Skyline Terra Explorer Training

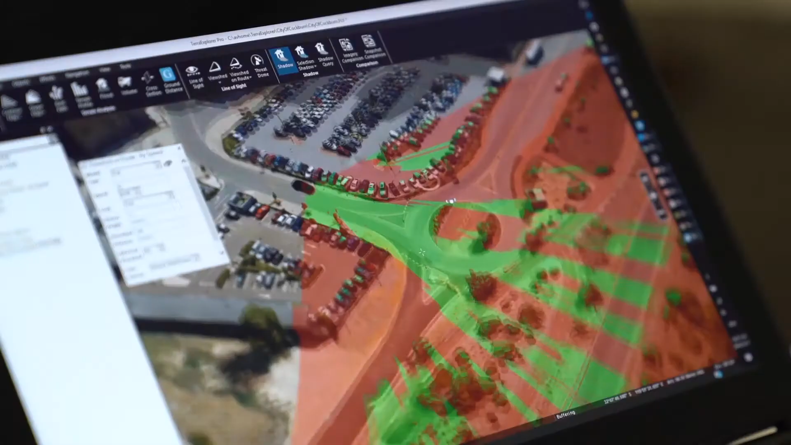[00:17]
For example, we can place a 3D model of a building in a spot and then figure out what sort of shadows it's going to cast in that spot.
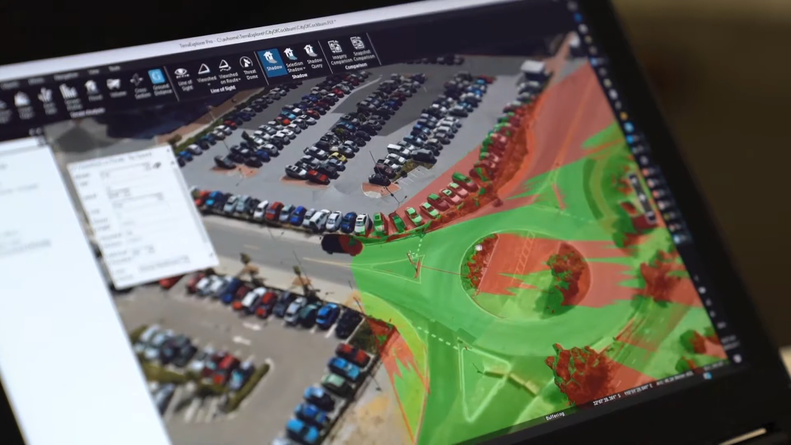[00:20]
What visual impact is that going to have? Is that going to restrict my view from the street? What view am I going to have from the balcony of that building?
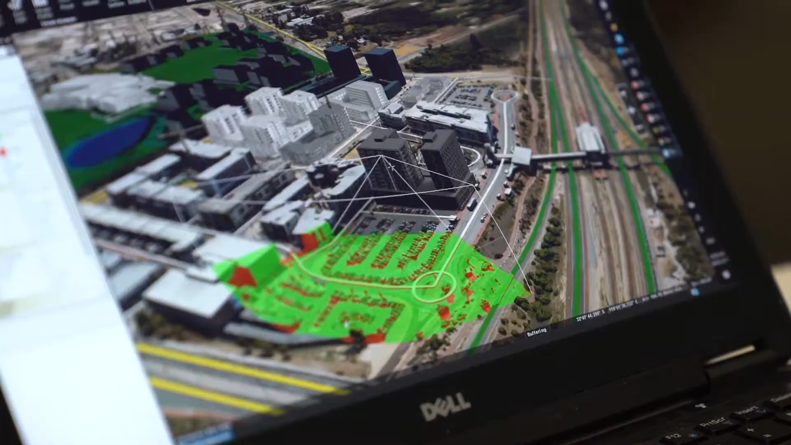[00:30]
In these courses, we're going to learn how to use all of the 3D analysis tools available in the package. For example, we're going to use the viewshed tool to see what things look like from a particular vantage point.